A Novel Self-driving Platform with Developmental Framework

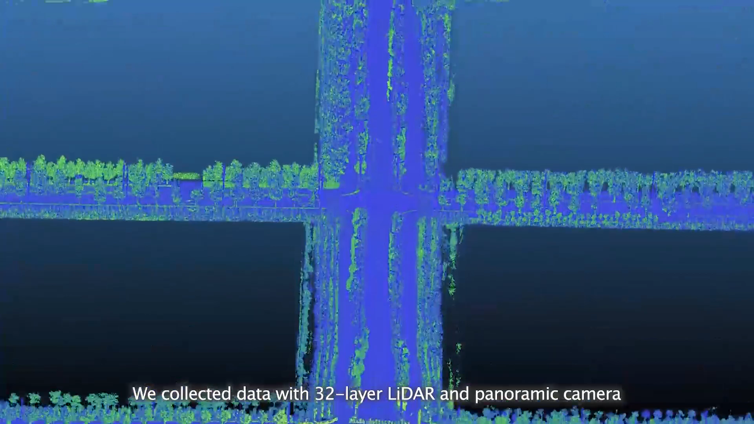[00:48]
We collected data with 32-layer LIDAR and panoramic camera and constructed the HD map of the open road for self-driving test in China.
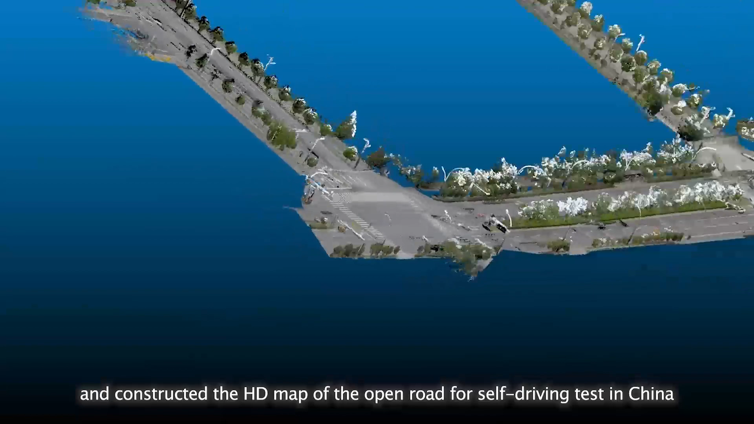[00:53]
Based on an HD map, Pioneer can carry a passenger to everywhere he wants to go.
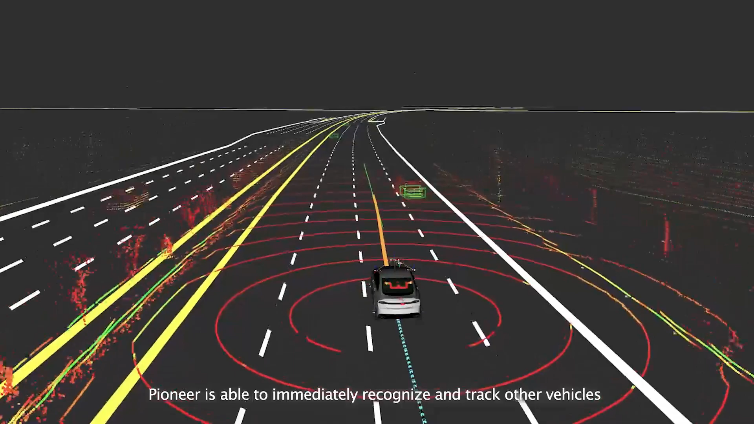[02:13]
Pioneer is able to immediately recognize and track other vehicles and pedestrians in the scene with accuracy even at a high speed. For the non-structured scenarios such like rural roads,